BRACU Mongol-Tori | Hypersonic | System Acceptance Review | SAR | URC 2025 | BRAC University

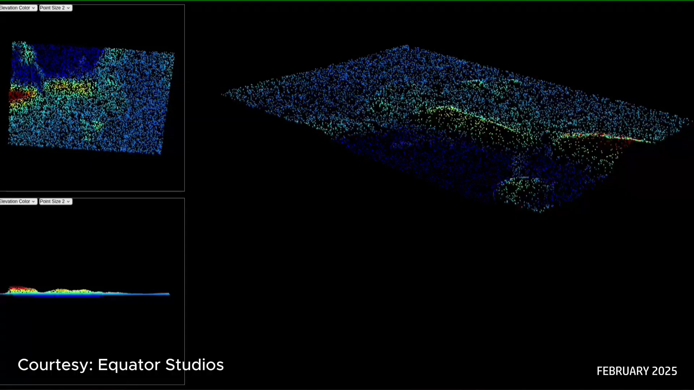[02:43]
We have developed a custom global planner that uses a point cloud map of the environment to compute the shortest and safest path, even in complex terrains.
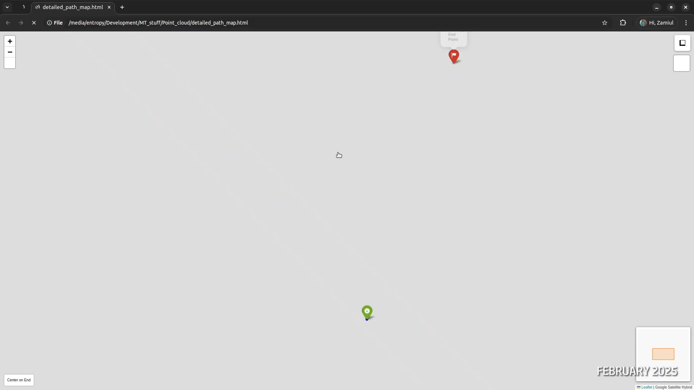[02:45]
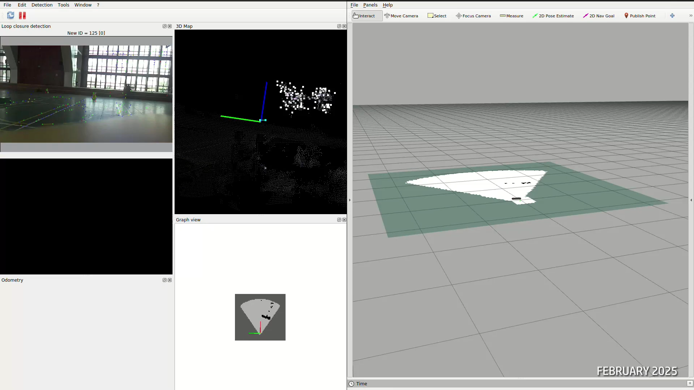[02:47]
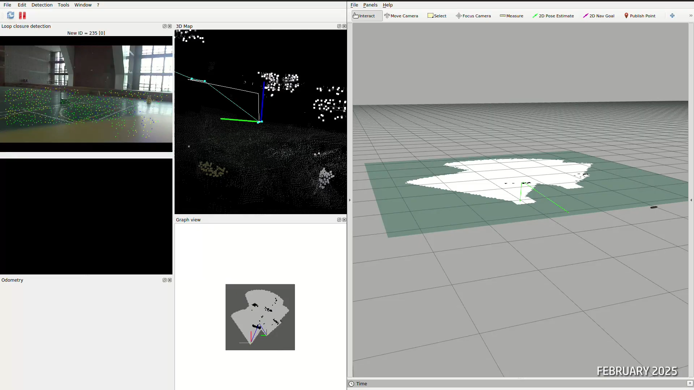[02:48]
For local obstacle avoidance and navigation, our system leverages two Z-stereo cameras integrated with V-SLAM and localization algorithms.